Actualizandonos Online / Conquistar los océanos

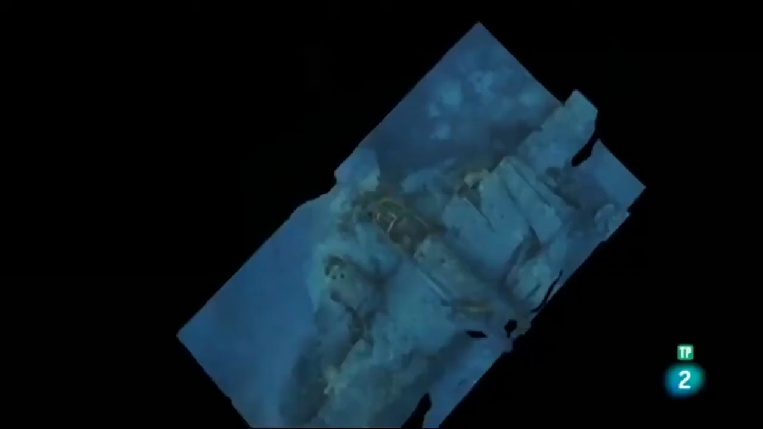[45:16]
El HORUS 3D, una herramienta innovadora que utiliza alta definición de fotogrametría submarina y permite a los científicos estudiar con precisión las profundidades.